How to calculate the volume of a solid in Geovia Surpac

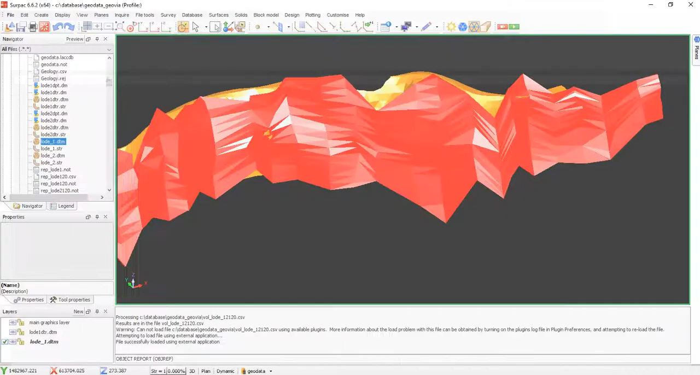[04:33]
Then you see. What happens. The difference. In there. So. I'm going to take away. This one.
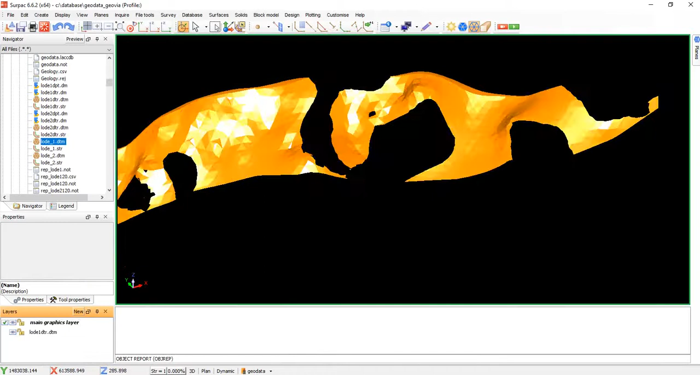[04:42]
And leave it only this. Ok. Go back to solid.
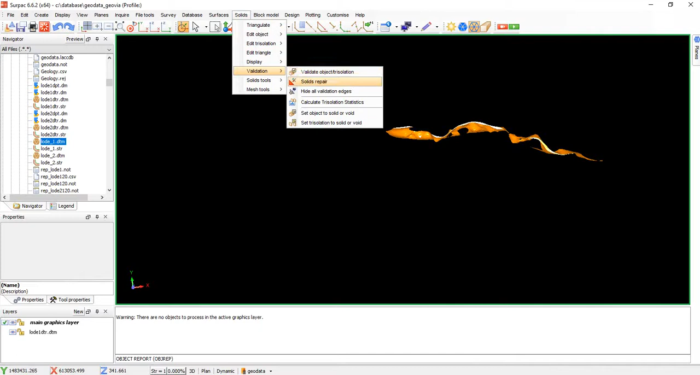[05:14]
Go back to solid. Solid tools. Solid tools. Report volume.
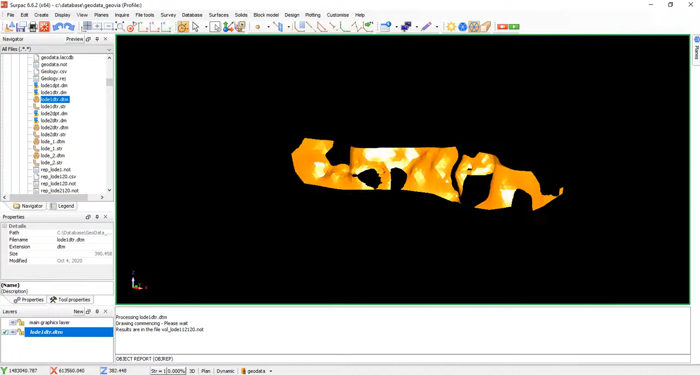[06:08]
that you are seeing here is that this wireframe was exported from Leafrop, and this is how
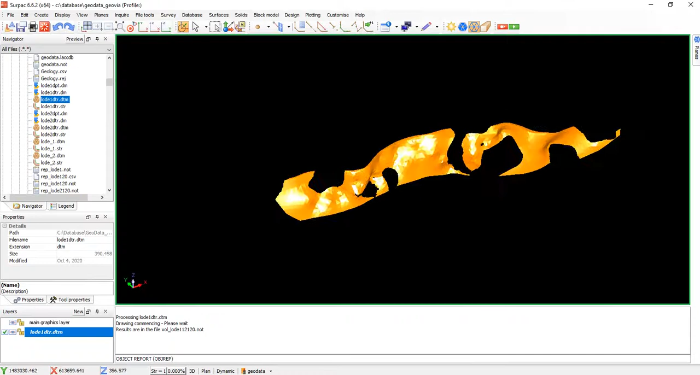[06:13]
implicit modeling is, you see that where there is no data, there is no wireframe, so it is treating this one different, this one that different, then this is different, then different, different, different, different, like this, so it's going to calculate the volumes of each of the solid pieces, that forms the whole solids, before it adds them to two times,
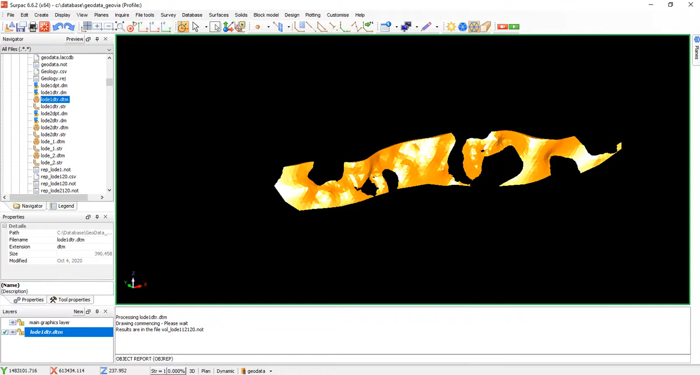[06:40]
that is why you see these ones, object 1, translation 1,